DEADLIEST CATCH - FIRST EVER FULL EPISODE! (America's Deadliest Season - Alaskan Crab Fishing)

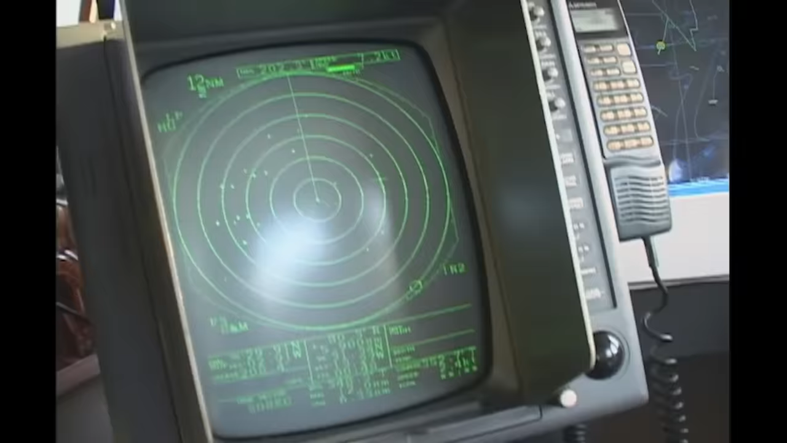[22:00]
These boats in the radar are 6 miles from us. They're way up to the east, southeast of us.
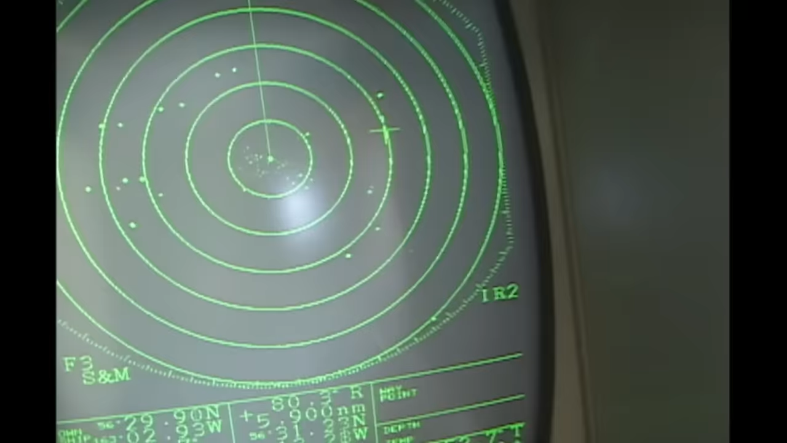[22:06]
See that? Got me interested in why.